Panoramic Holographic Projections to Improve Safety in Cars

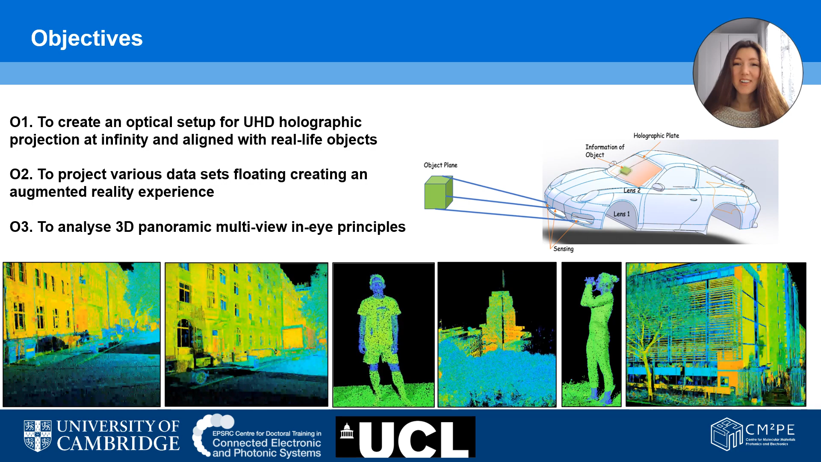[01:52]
We chose Mallet Street in London, which is a crowded street located between the Senate House and UCL Engineering, as you can see here for our holographic 3D panoramic images. Our fellow collaborator Phil will explain more of how the LIDAR data was collected from Mallet Street and why we chose LIDAR. Thanks Jana, my name is Phil Wilkes, I'm from University College London and the National Centre for Earth's Observation. So this particular technique, we use LIDAR, is an active remote sensing technique,
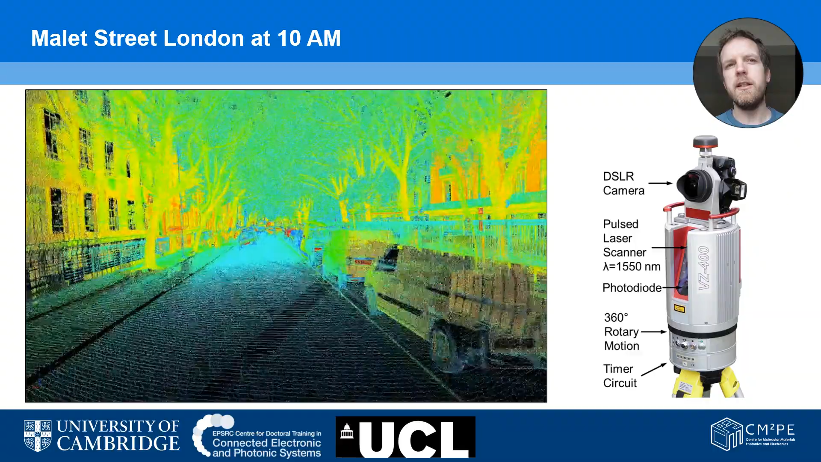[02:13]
so it sends out a laser pulse to measure the distance between the scanner and an intercepting object. This particular technique we use is called terrestrial laser scanning, so it scans a panorama sending out many millions of laser pulses and builds up a 3D model of its location.
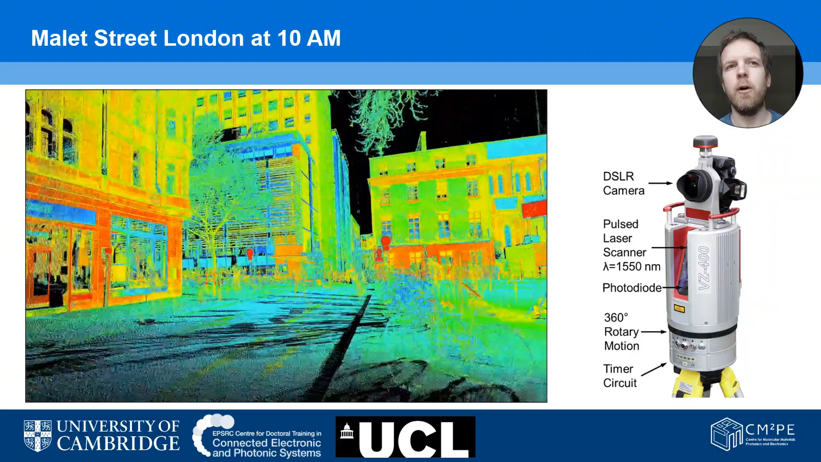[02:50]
so brighter objects appear brighter in the more colourful in the image. As you can see we don't just capture the trees in this scanner, we capture all the street scene, so this is ideal for Jana's application.
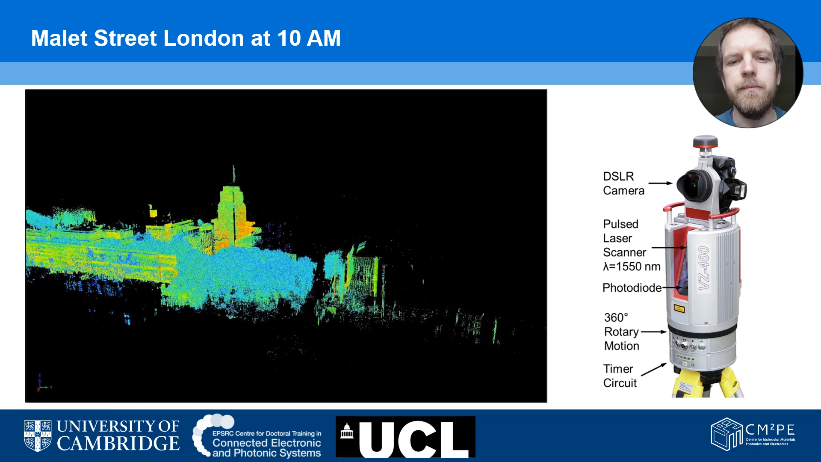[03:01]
The data captured here is very information rich, so it doesn't only characterise the trees which we're interested in, but also includes cars, people, trucks etc. Although the data we captured was from a stationary platform, it's analogous to the sensors that will be on the next generation of vehicles. So although our project intention was to characterise street trees,
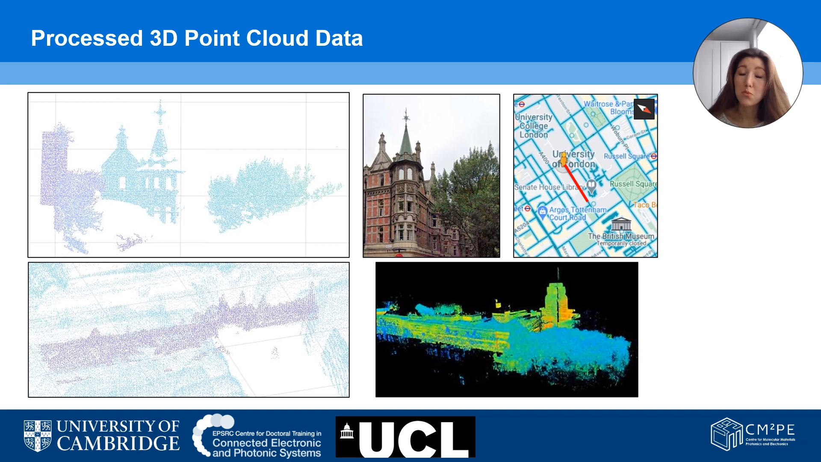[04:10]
The reason why we decided to implement point clouds as process data is the connectivity with the interactive urban environment, so that traffic accidents or any objects on the road could be passed on to the driver and projected holographically in real time. After the point cloud conversion process, the holographic image generation starts.